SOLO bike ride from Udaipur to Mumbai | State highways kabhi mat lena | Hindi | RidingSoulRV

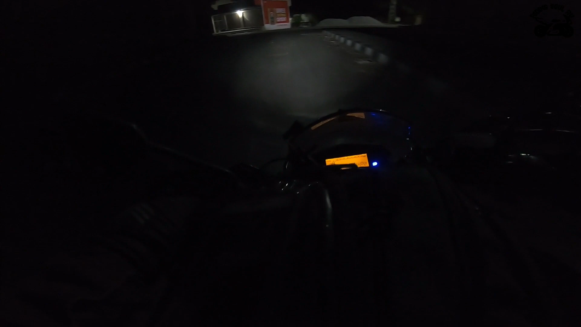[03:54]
अभी अपन भगा सकते हैं आराम से, टेंशन नहीं है, और ये रोड बहुत अच्छा है,
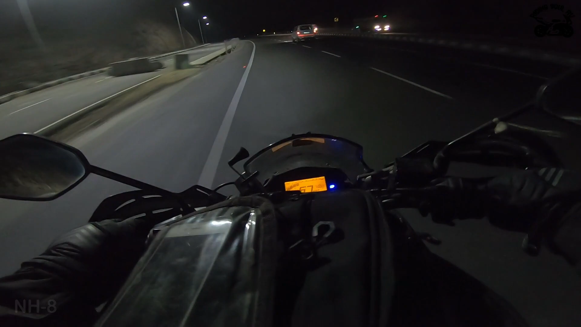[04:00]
नया बना है बाय द वे, मतलब हो गया टाइम, इतना भी नया नहीं है। ठंडी है भाई, ठंडी है, फिंगर नम हो चुकी हैं, और पहले से स्पीड ज़्यादा लेके चल रहा हूँ मैं, 84-90, और ज़्यादा लग रही है।
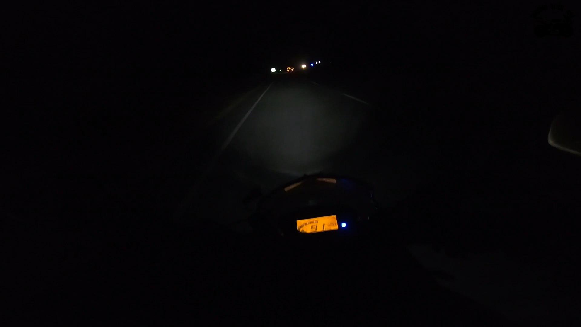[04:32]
मस्त है ये वाला घाट एरिया, ड्राइव ऑनली इन सेकेंड गियर,